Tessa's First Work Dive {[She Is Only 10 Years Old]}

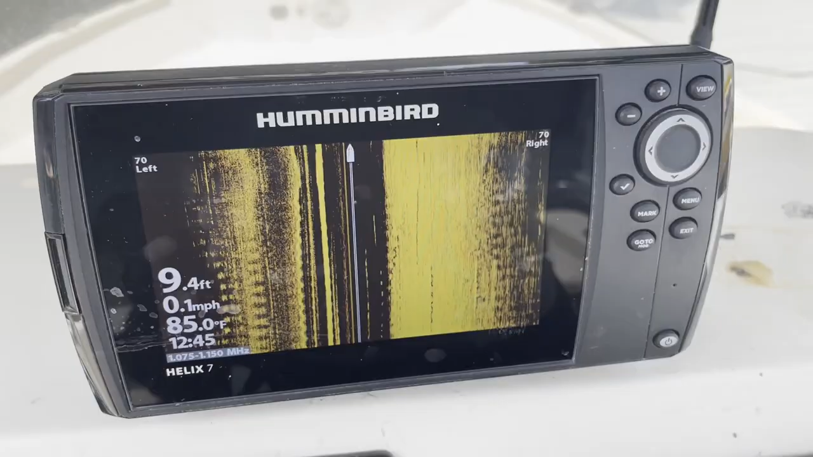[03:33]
On screen: depth 9.4 ft, water 85.0°F, speed 0.1 mph
And the good news is the back of your dock, according to my sonar right now, is 10 foot.
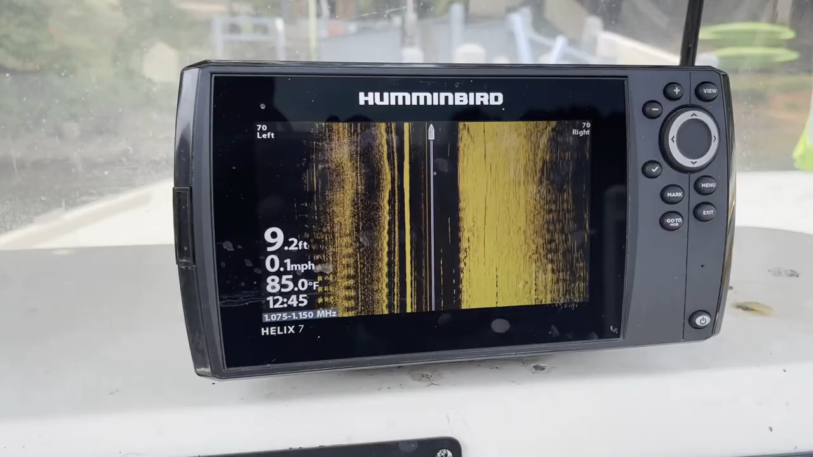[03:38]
On screen: depth 9.2 ft, water 85.0°F, speed 0.1 mph
Yeah. If they were to jump in, as long as it didn't come up to about an 8 foot level, it should be good to go.